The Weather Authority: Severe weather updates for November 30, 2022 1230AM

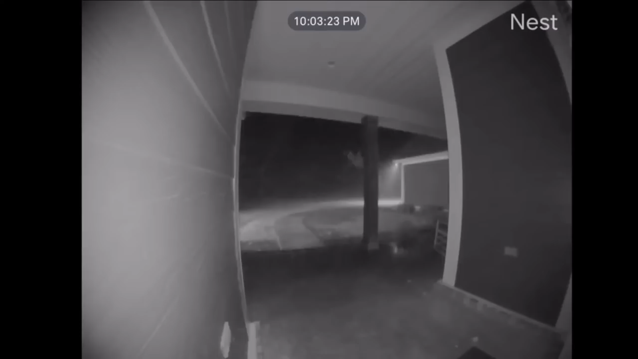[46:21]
You see the timestamp up there at 1003. Not quite sure of the location here, but the lightning has really been amazing with these thunderstorms. Ooh, that's close and notice the power goes out.
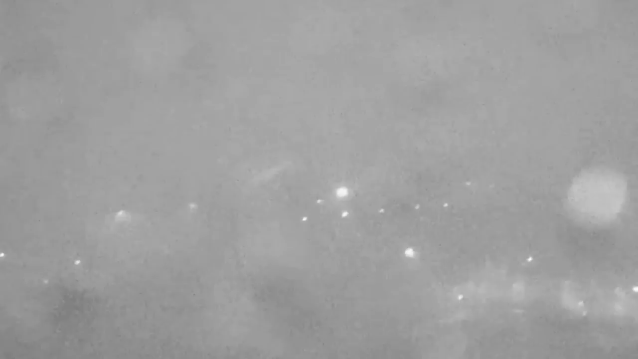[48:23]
Yeah, this is on top of the Galleria tower in Hoover and that's that thing is shaken and bacon. And we still have power, but that's what you're going to deal with when the line comes through your community tonight. Of course, a lot of you've been dealing with this, but that's pretty rough. And again, at the Birmingham airport, we've had winds gusting to 50 miles an hour tonight. And again, that is to be expected. So I want to break really quickly and I want to go down to Megan Scarano,
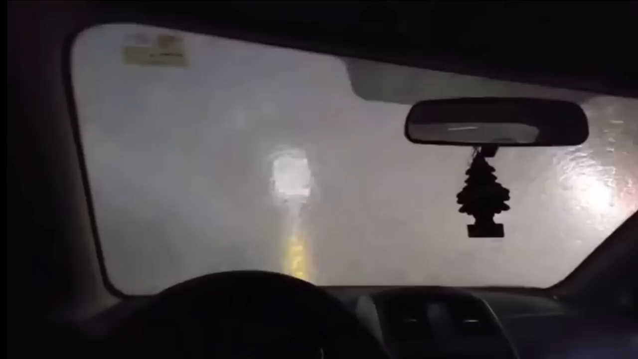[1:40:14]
Yeah. I mean, that looks like you're in the middle of a land falling hurricane right there. And that's what folks are dealing with this morning. Wow.